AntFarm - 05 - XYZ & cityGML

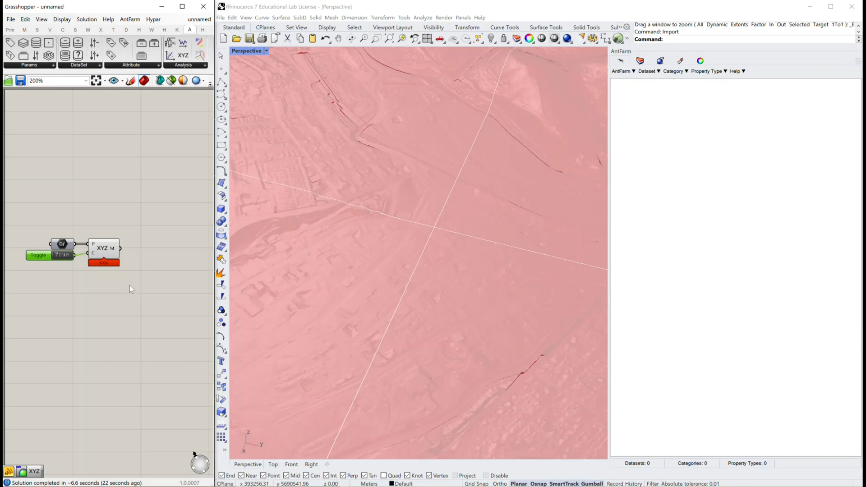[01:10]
And this is optional so when you put true in you're going to get a combined mesh. It has to run through the files again and recreates the mesh. And there you go. One terrain at the end. So one big mesh.
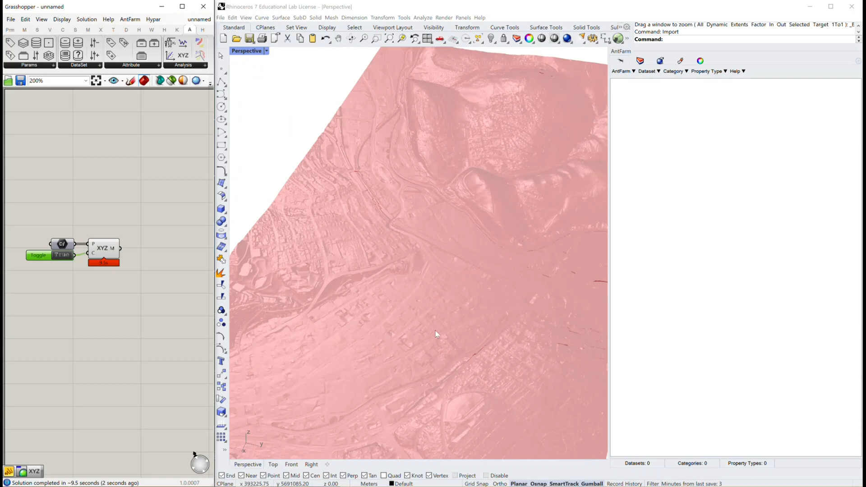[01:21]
In this case we have eight million points. And the associated quads.
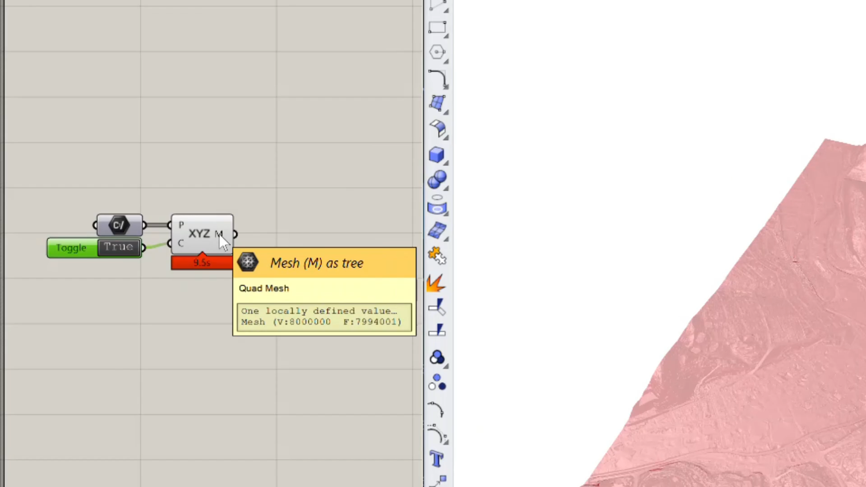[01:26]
So faces. We're going to use that as a background terrain for the cgml data that we're going to import on the other side. On the Rhino side. Just put some more contrast here. So we make a little darker, like a dark map.
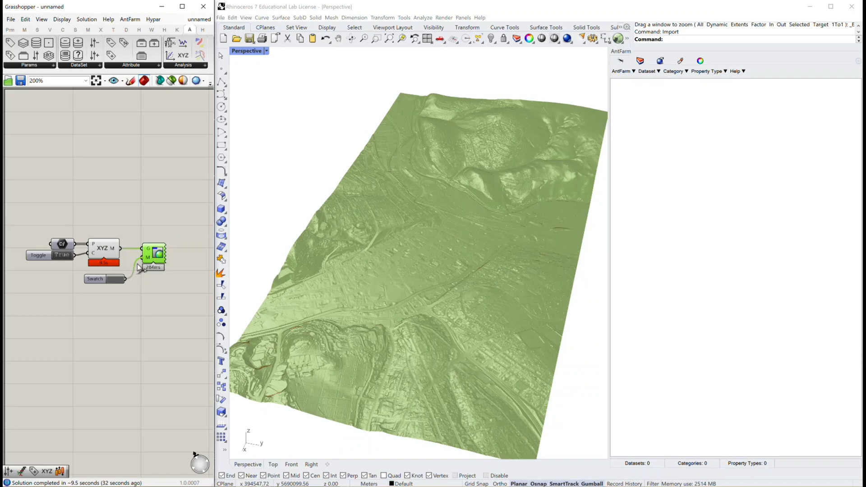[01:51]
Put some transparency in there. Just native grasshopper components. Turn off the preview of the original one. And there you go. See? Nice contrast. You see all the profile of the map. So now on the Rhino side we go up there. We just use the Rhino import. And we specify one file we want to import.
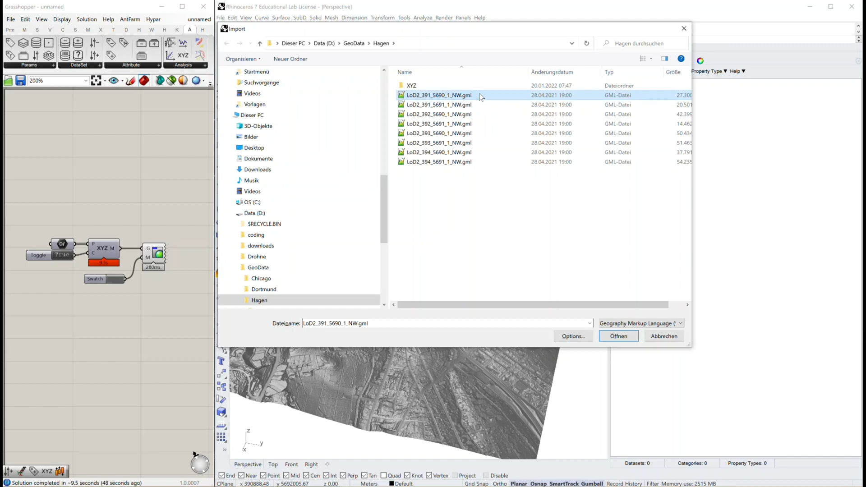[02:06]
Which is the gml data. They're sitting on the same grid. Eight files as well. So same size.
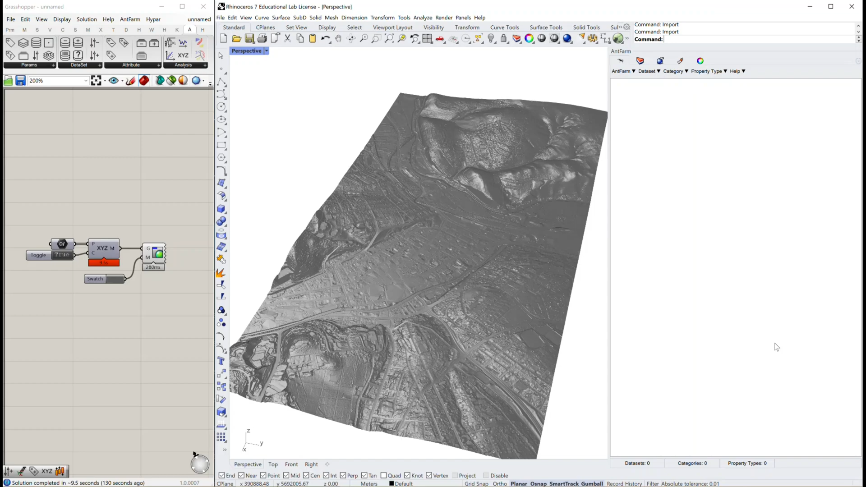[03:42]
And of course into the data grid. See the geometry is already in. There's the data.
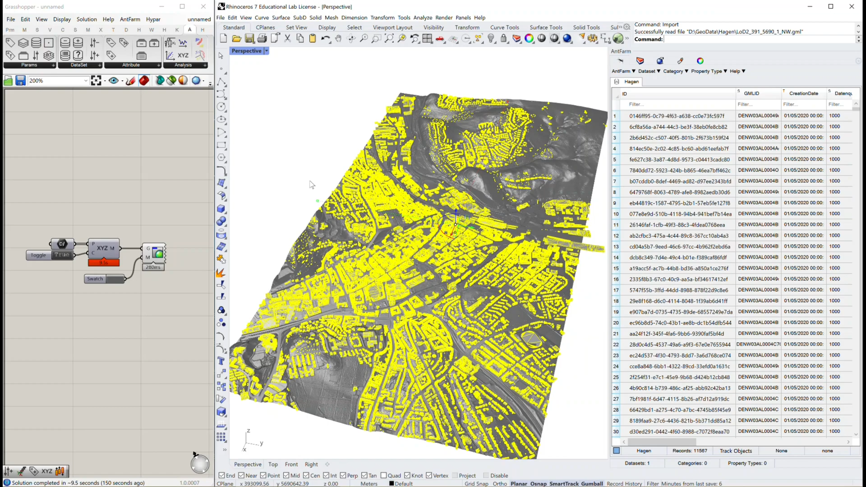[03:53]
And yeah. So you can scroll around. Look into the map that you just created. I didn't cut the video. So it's all real time here. So there's no delay or something.
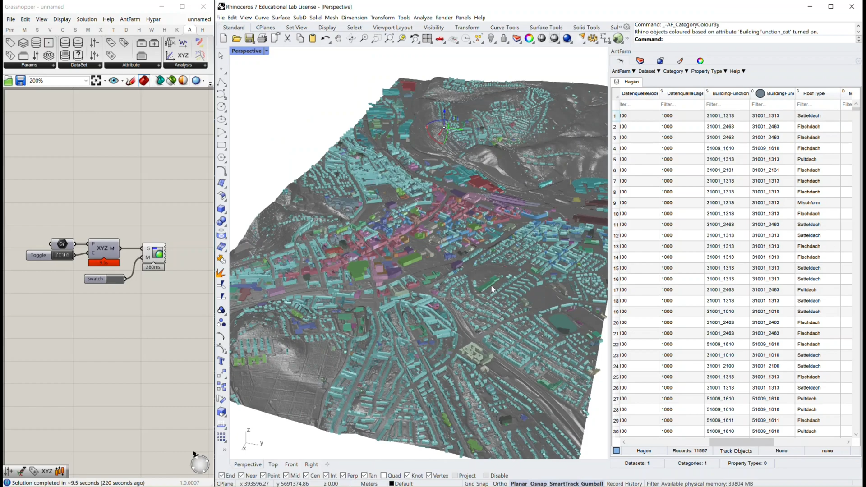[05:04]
You can change them of course now. And you see you can read the building function of each of the buildings.